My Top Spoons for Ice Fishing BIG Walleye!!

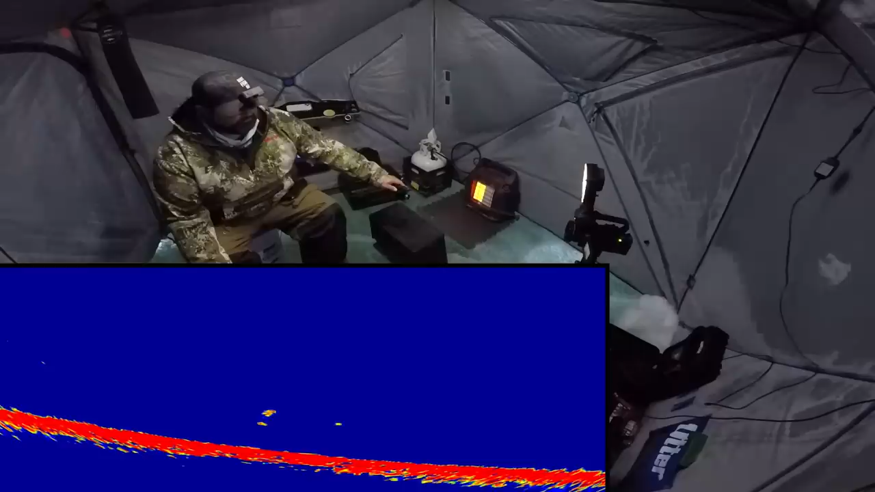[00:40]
Eat it, buddy. There's another one coming here. Come on.
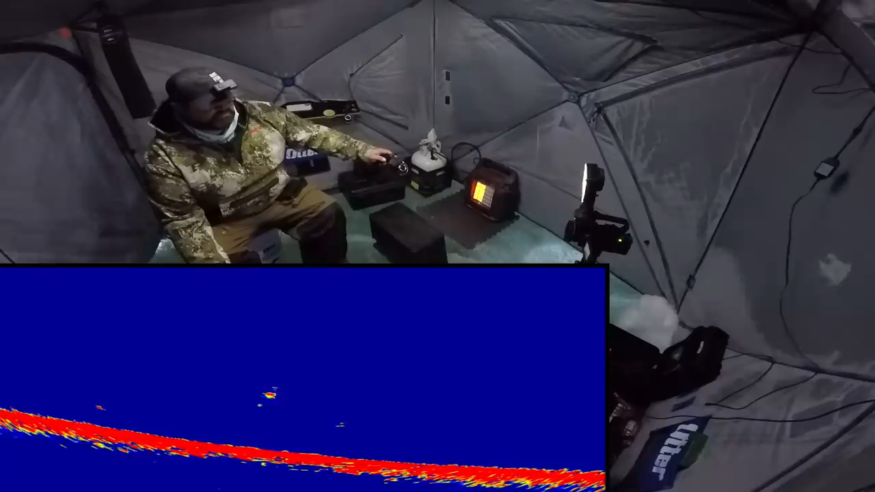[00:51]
He's got me handcuffed right there if he does eat too. Oh, look how fast he scoured. Took him forever to come in.
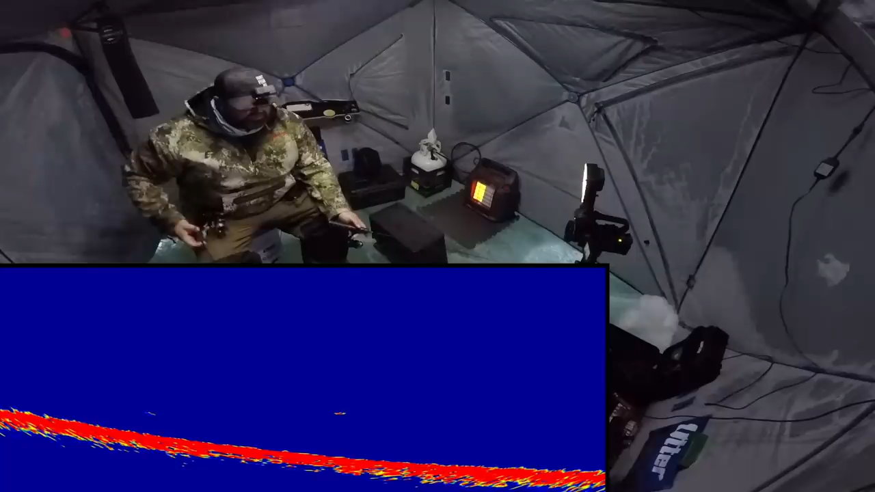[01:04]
And then look at how fast he scoured away. Huh? He might come back though. He's coming back. He's coming back. I'm gonna drop it in the dirt and see if he likes that. There's another one coming from the left too. They're not big, they're not great big, but they're just nice fish, I think. See if I can get them to eat out of the dirt. Raise it.
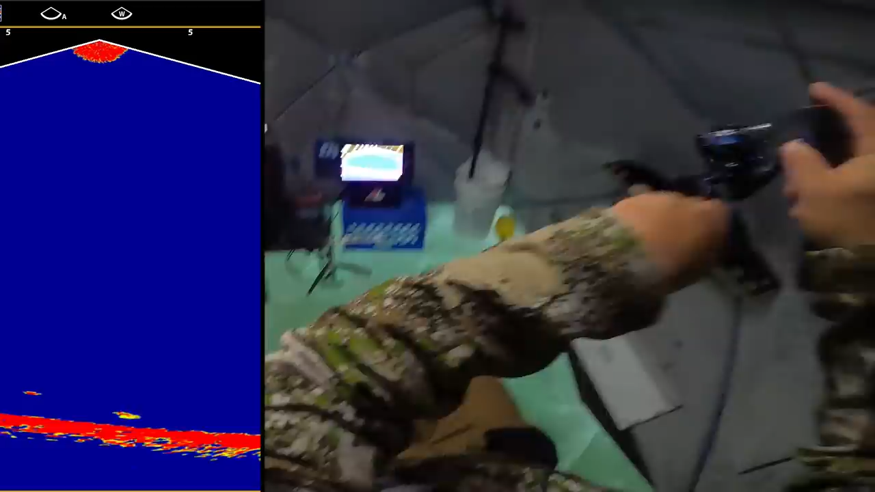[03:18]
Oh, that fish just come straight in, just hammered me. I never even marked him.
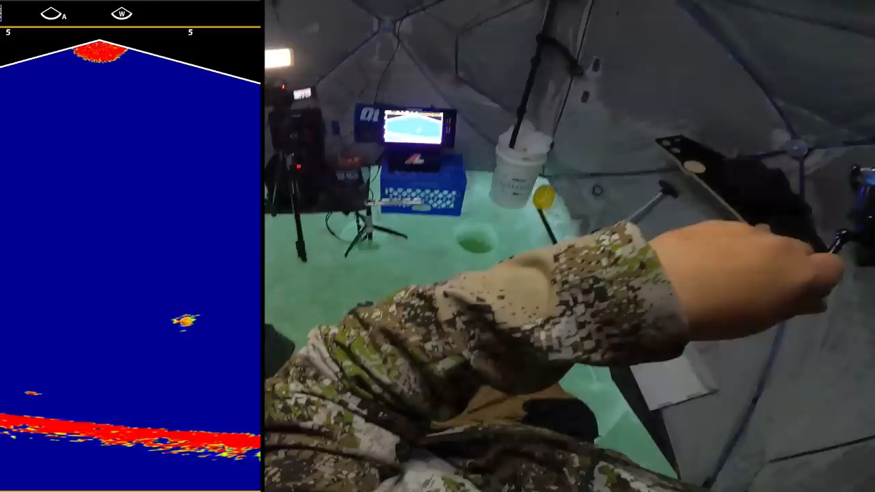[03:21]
Oh, it's big too. It's big. It's coming up fast. It's decent. It's decent.
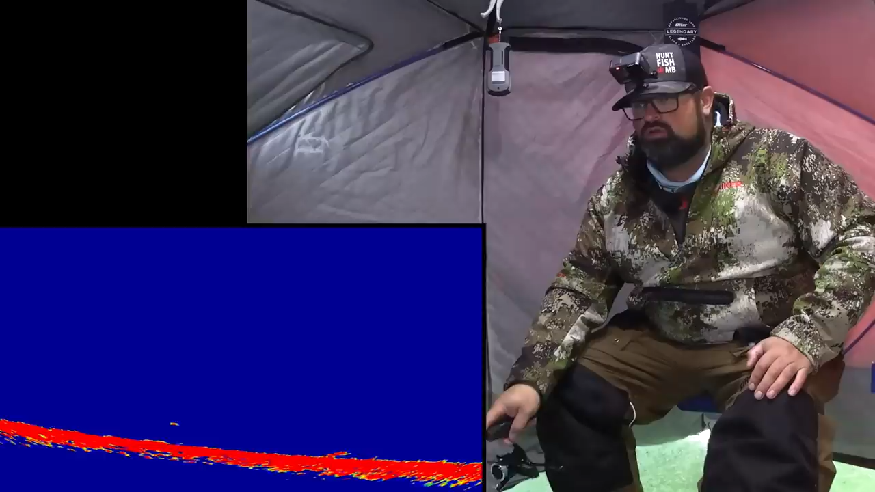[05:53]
Low. Low. Oh yeah, fast too. Come on. Oh, I think I could have set it. He had it for a second. That's okay. Pound it down in that mud. They like it lower today, it seems like. The fish isn't very big, I don't think. I pull it up.
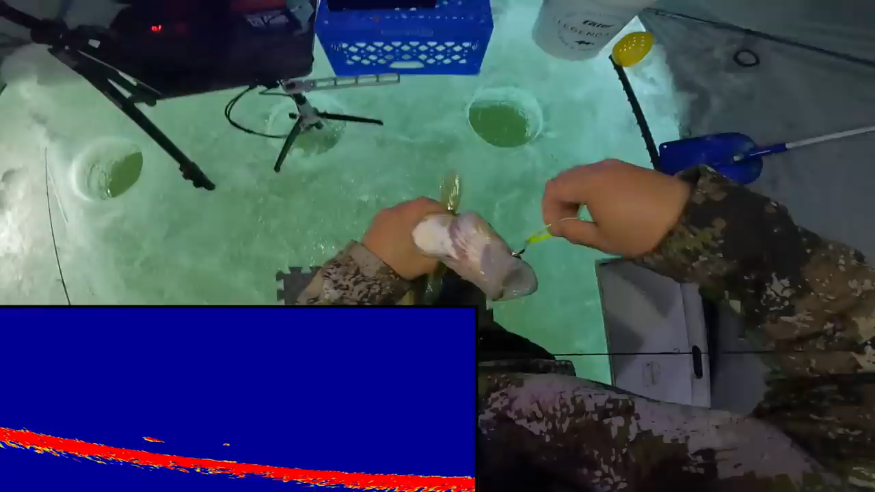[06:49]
I'm gonna try to get this off quick. Easy. And then jiggle that other spoon. Those ones look smaller. They could be Cisco's too.
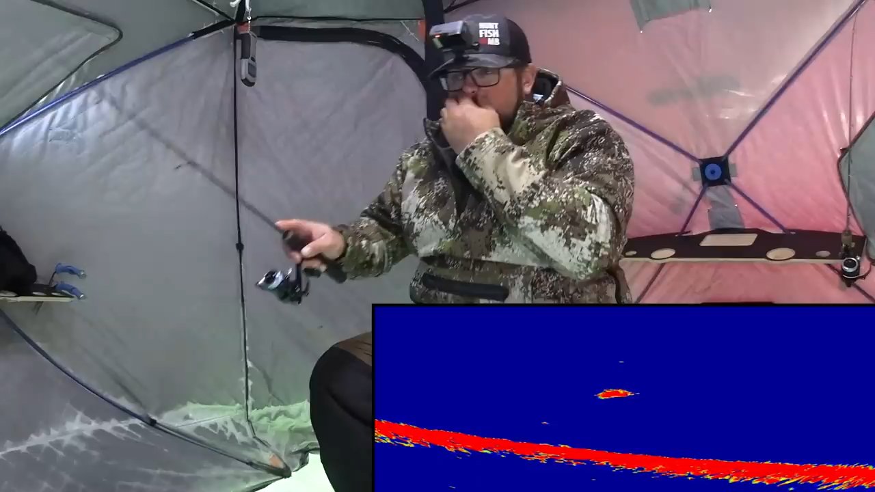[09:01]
Oh, no, I dropped him. I don't think there's anything I could have did differently. Well, it definitely hurts a lot to... Oh, what's going on here? Just going to talk about that fish I lost. And there's another mark showing itself up here. Look at this. Come on. Nice. Okay. Well, I was just going to talk about losing that fish and how it hurts, and hook up another fish, which is always a nice bonus, right?
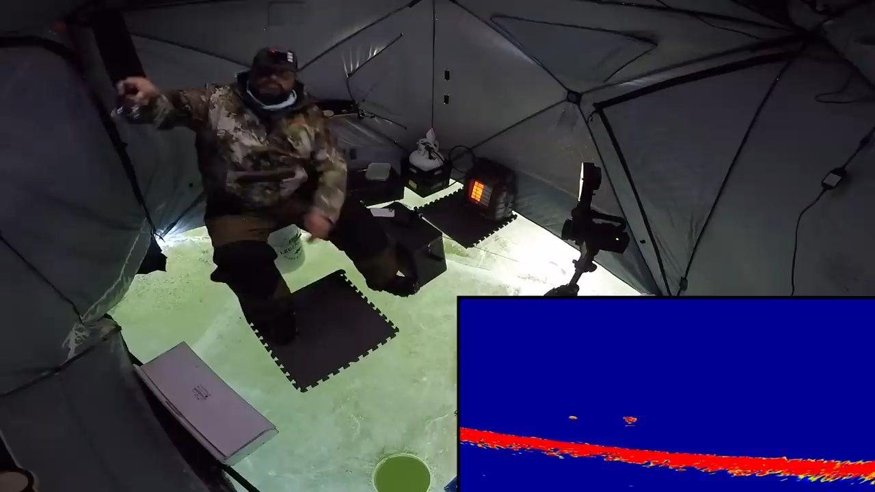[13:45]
But I got him. Okay. Here we go, baby. Here we go.
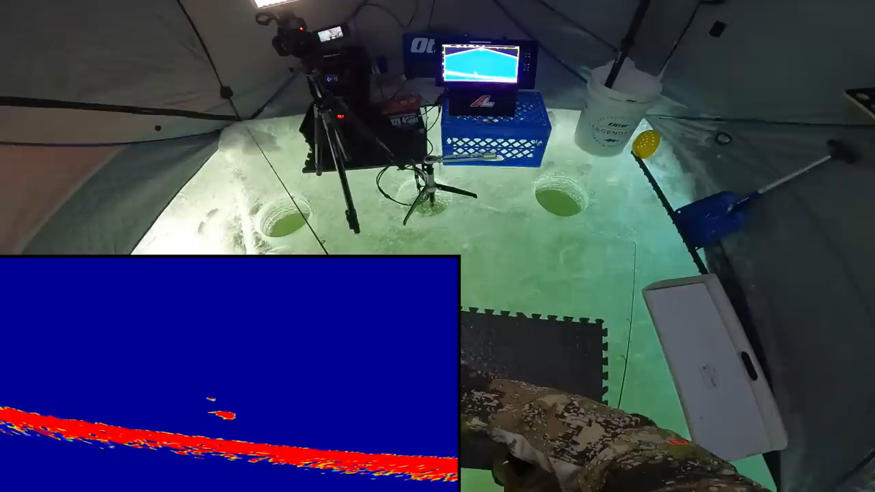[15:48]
Oh yeah, good fish. Come on, big fish, come on, big fish. I want to take it to the dirt if I can here.
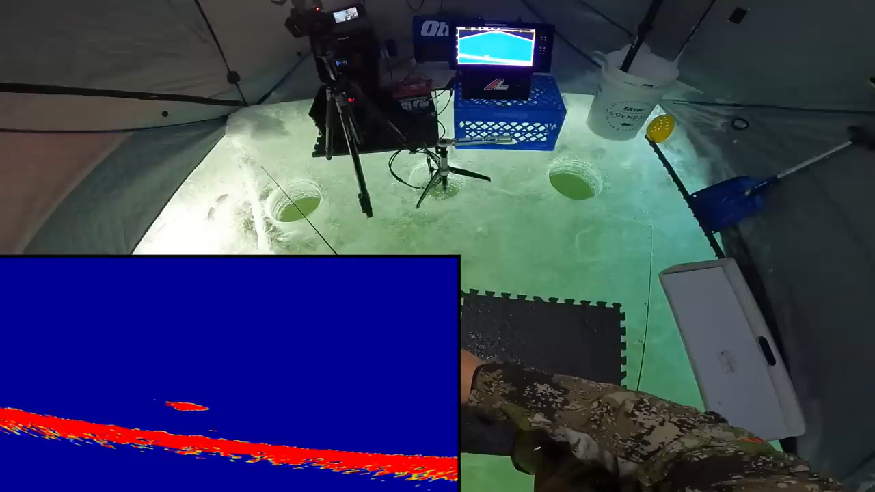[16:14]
Come on. Try and get his attention. Come on. Come back. There we go. Come down. There we go. Come down for it. Come on. Yeah.
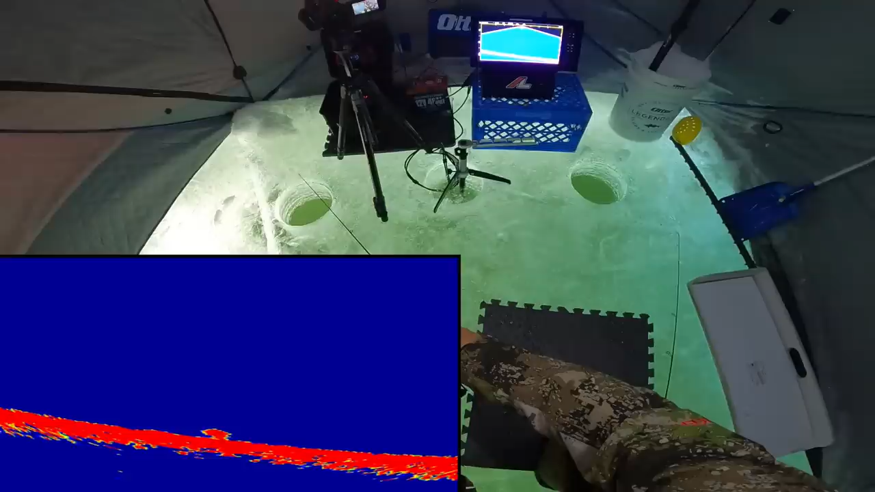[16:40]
Circle on it. Come on. I shouldn't have did that. No, why did I lift? Okay, he's into it though. This is good. Oh, he's getting fired up. Lift.
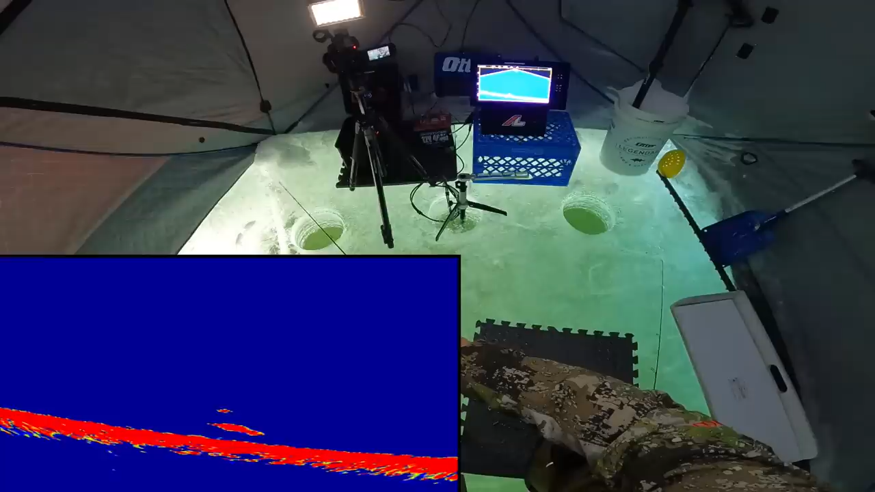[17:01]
Come on, big fish, come on, buddy. Let's do it. I gotta take him back down. He liked it more down the bottom. Turn on it.
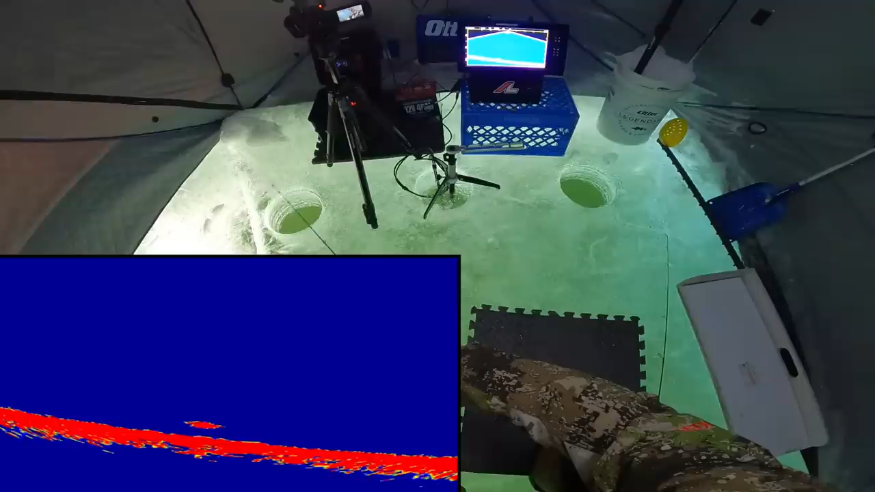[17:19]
Here we go. Turn on it. There we go. Maybe a little bit bigger profile on the bottom. Right?
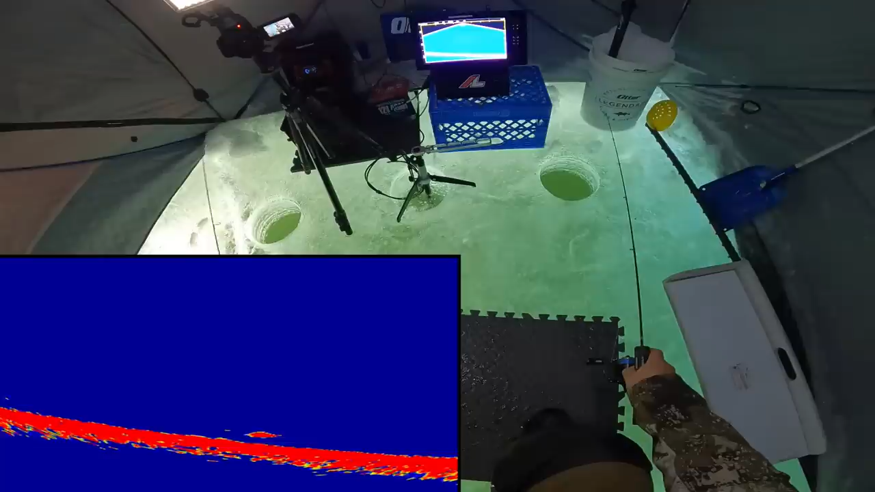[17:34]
Come on. Yeah, tail down. Tail up. Yes, got him. Big fish. Oh, come on. Stay button, baby. Stay button. It's always scary when they eat it right off of the bottom, right?